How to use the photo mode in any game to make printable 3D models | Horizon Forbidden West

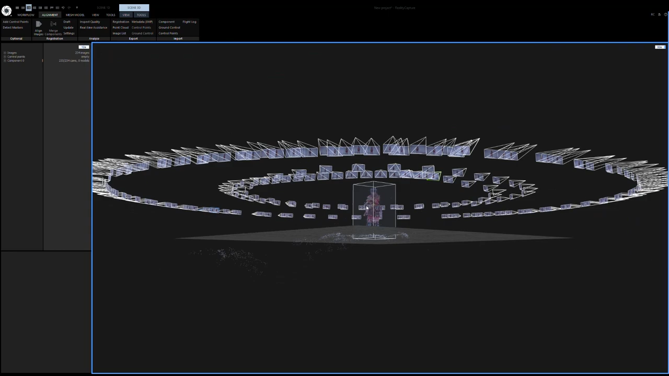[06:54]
And we already can guess the shape of our Aloy here in 3D. Now we can refine the camera alignment with the actual normal quality.
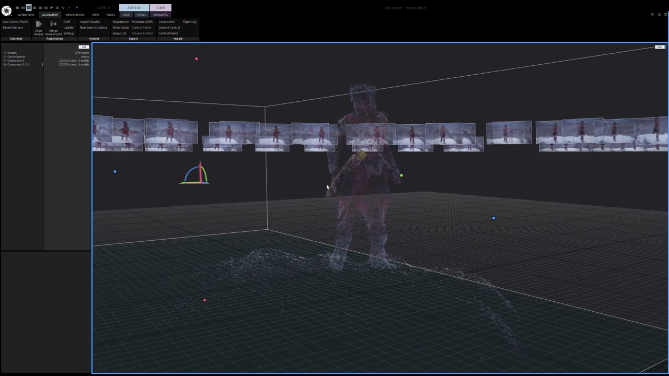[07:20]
Nice! After some 15 minutes or so, we get our better camera alignment. Here you can see how many images of our input files have worked.